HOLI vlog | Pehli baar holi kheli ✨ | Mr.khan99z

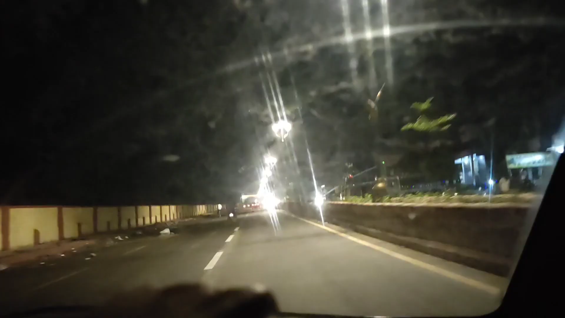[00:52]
और ये है हमारा कोटा का नज़ारा. एक्चुअली ये देखो कांच गंदा इसलिए हो रहा है, अभी थोड़ी देर पहले बारिश आई थी और मैंने कपड़ा नहीं मारा है. कपड़ा मारना तो पड़ेगा.
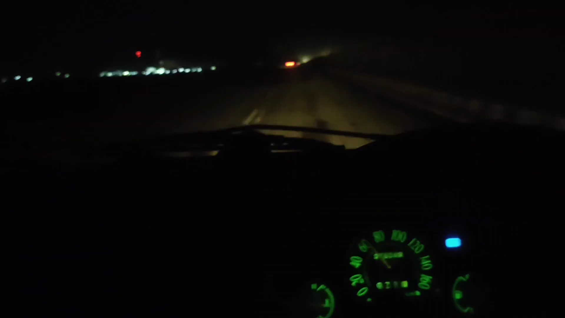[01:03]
ठीक है, राइट नाउ आई एम ड्राइविंग ऑन NH 12 बार हाईवे. और ये जो तुम्हें सामने बिल्डिंग दिख रही है ना, ये है DCM की बिल्डिंग. और गाड़ी अभी चल रही है, मेरे को क्या है चलाना पड़ रहा है इतना रात में बिकॉज मेरे को पहुंचना है वरना 8-8:30 बजे तक वहाँ पे होली चल जाएगी. तो गाइस पहुंच गया मैं कैथून.